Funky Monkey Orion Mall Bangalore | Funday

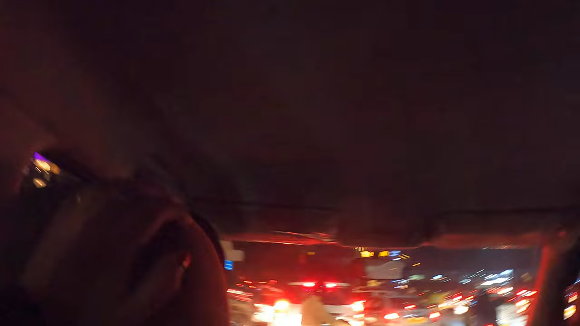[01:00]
और इस भीड़ को देख के तो ऐसा लग रहा है कि हमें जहाँ हम जा रहे हैं वहाँ एंट्री मिलेगी भी या नहीं।